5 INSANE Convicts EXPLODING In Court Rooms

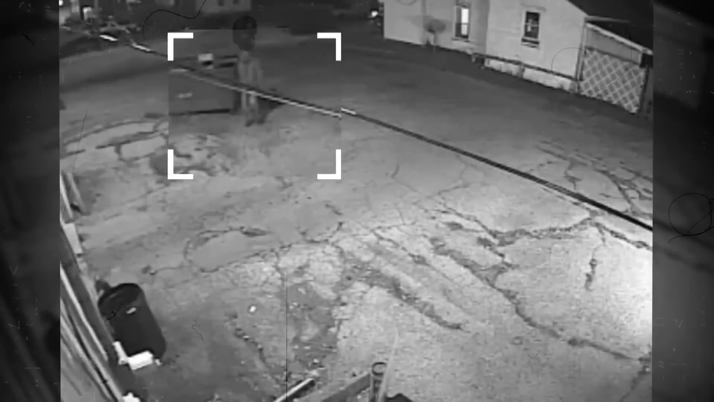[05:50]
As Ricky approached the store, the store owner, armed and ready, fired a warning shot to deter him.